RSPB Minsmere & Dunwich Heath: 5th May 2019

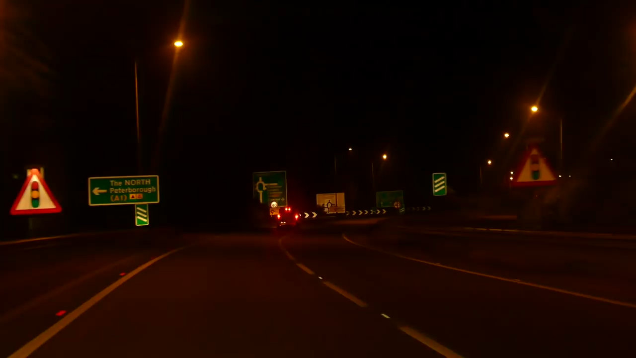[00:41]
road with Simon Watts of Wild Presentations today, and we're driving to RSPB Minsmere in Suffolk. We want to be there at first light before the crowds, so that means a very early start. As our journey progresses, eventually the sky to the east pales, revealing broken cloud.